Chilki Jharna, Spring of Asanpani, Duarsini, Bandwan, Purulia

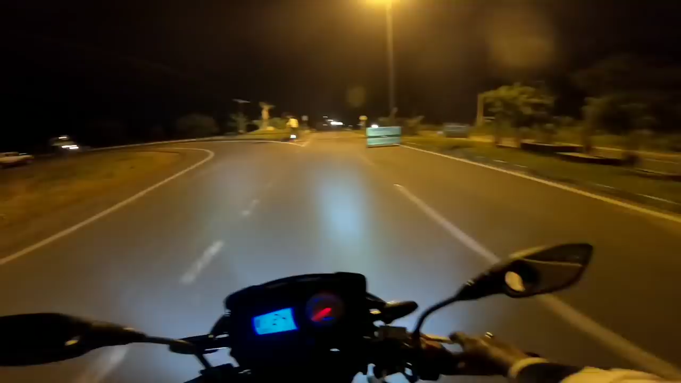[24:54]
এই মোড়ে এসে উপস্থিত হলাম, কোয়াবাগান মোড়েটা। আমরা এখন রাজগ্রাম ব্রিজের উপরে ব্রিজ ক্রস করছি। এই জায়গাটি আমার খুব ভালো লাগে বন্ধু। দ্বারকেশ্বর নদীর উপরে এই সেতু, দেখুন অনেকে একটু সময় কাটাচ্ছে,